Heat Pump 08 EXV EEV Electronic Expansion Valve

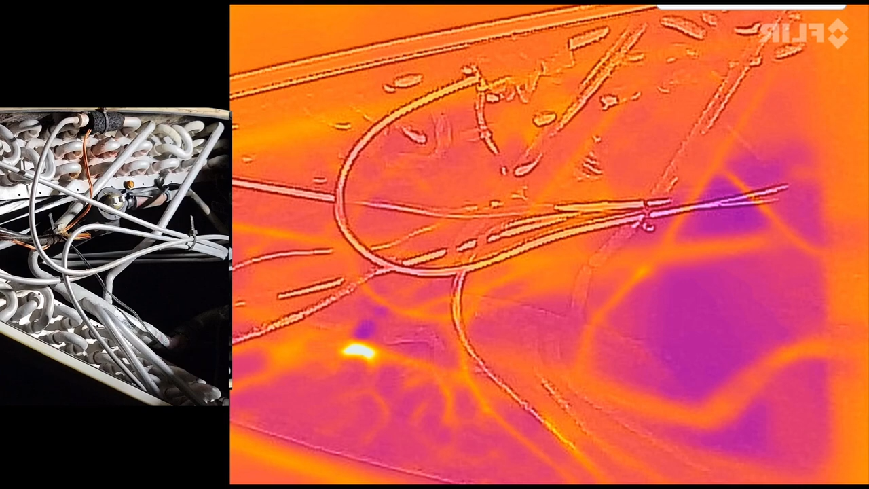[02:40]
All right, the system is off right now, and then we're gonna turn it to call for air conditioning. You can see the refrigerant flowing through the circuits. Our expansion device is right here. So you can see how it's changing from a high pressure liquid coming in to a low pressure saturated mixture.
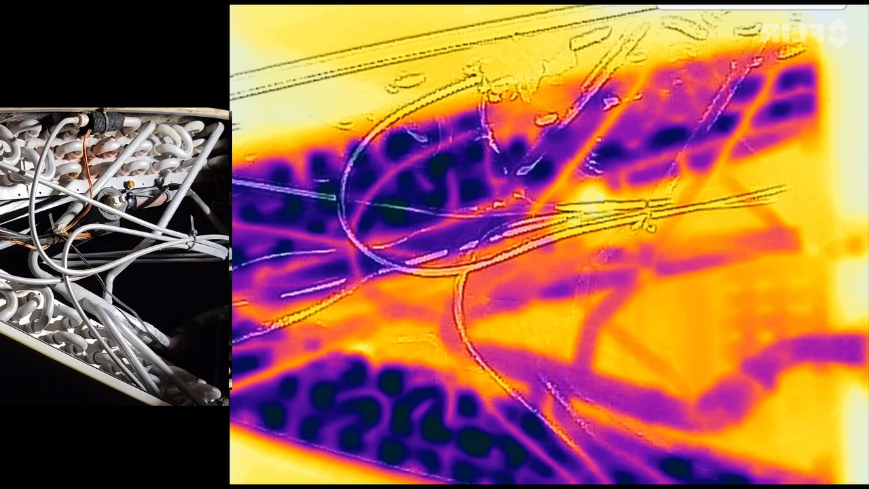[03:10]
And as that pressure drops, I also have a temperature drop, and you can see the coil where the refrigerant's changing state from liquid to vapor, absorbing heat. That's where that lower color blue is. Over here on the side, you can see where this is really hot right here.
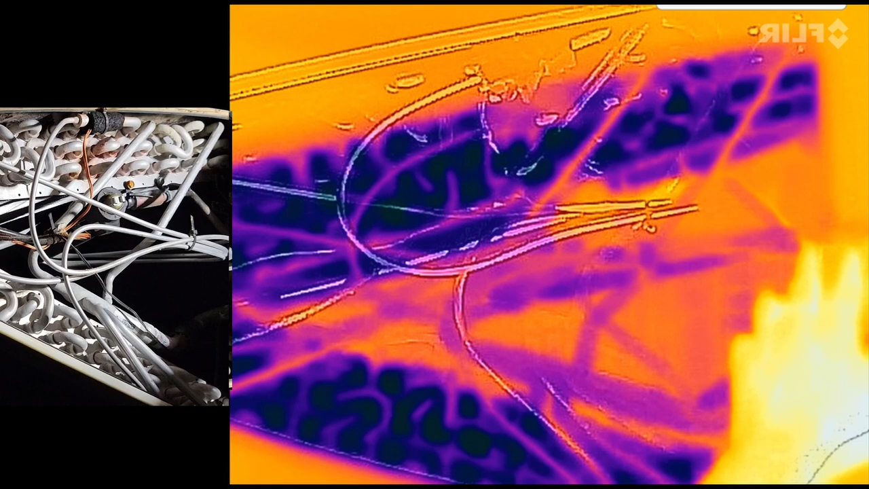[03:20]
That's where our liquid line's coming over here to our expansion device, which is an electronic expansion valve in this unit.
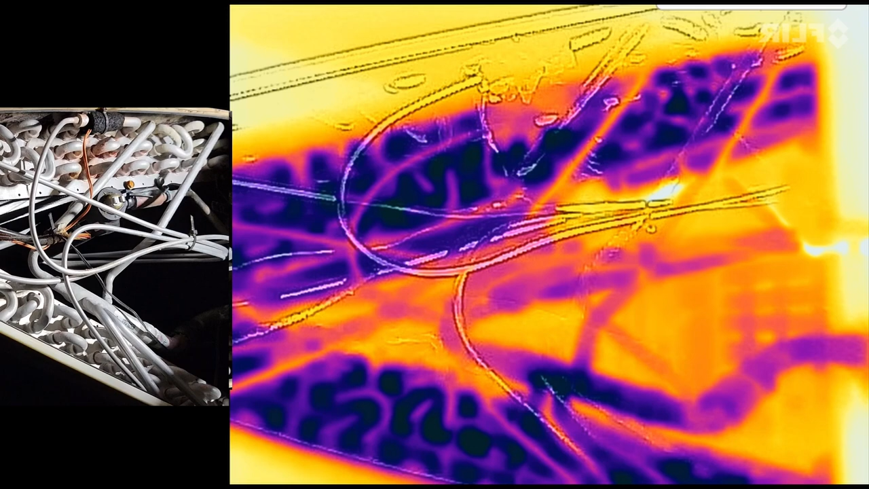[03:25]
And where these pipes here are coming back, that is our vapor.